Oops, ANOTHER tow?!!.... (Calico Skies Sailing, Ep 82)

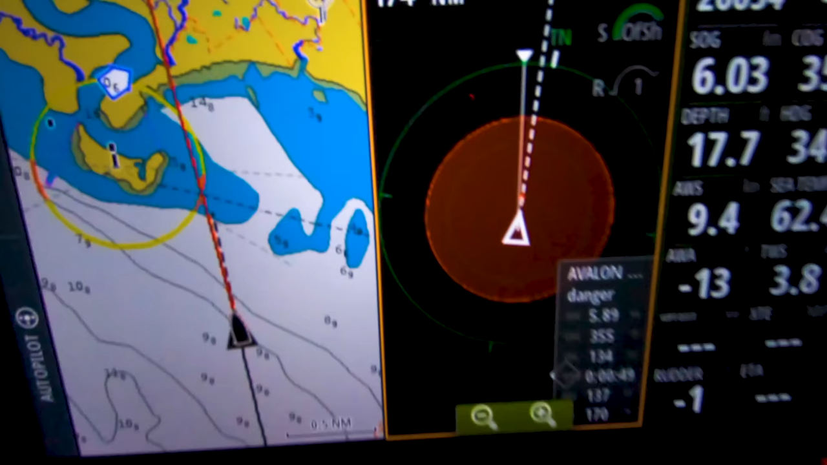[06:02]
Start thinking about slowing down Let's get to the other side Of this little pseudo
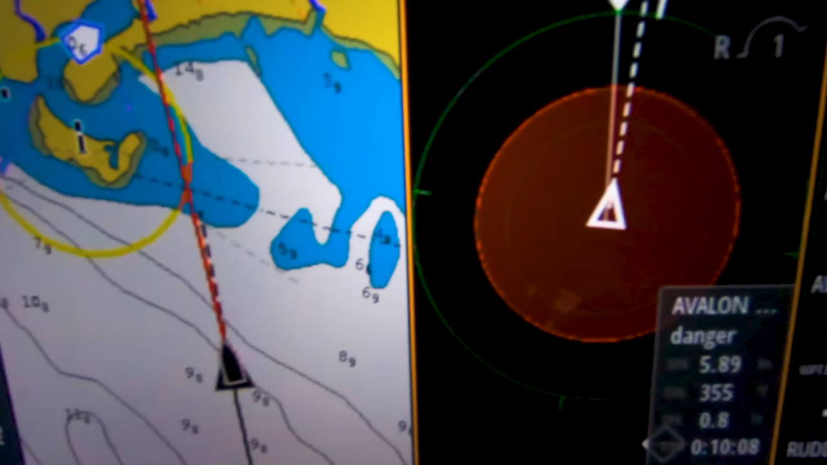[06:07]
channel here Looking at the track from last year I have a little more starboard But it looks like you have All deep water Up ahead